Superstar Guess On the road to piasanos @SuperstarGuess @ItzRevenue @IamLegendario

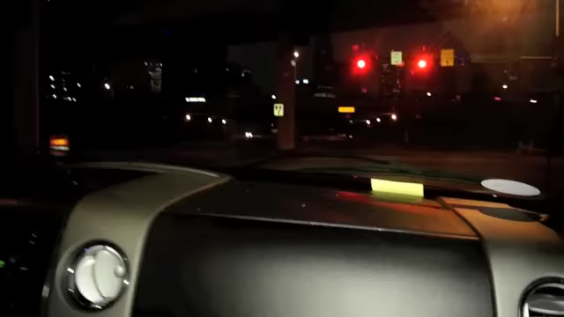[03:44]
We're in downtown right here. Across the bridge right here.